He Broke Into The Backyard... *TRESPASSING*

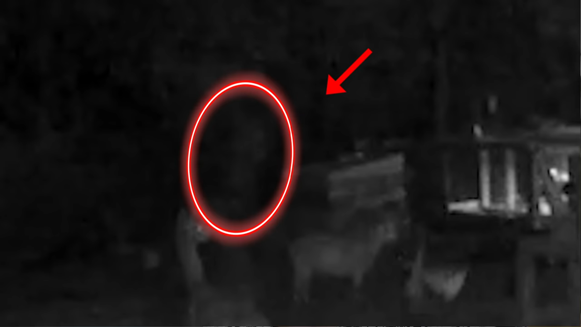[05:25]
Like down towards the back of the fence. You literally see me stop, start running down there.
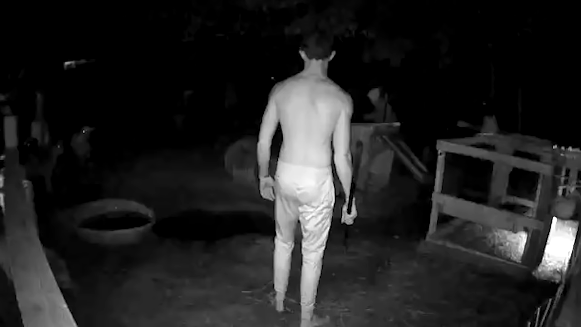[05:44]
And that's kind of when you see me run down there and you can see the person in the back wearing a hoodie, wearing, I don't even know. But the first thing he told me to do is drop the knife. Uh, we didn't have a knife. We actually had, uh, a mother's battle.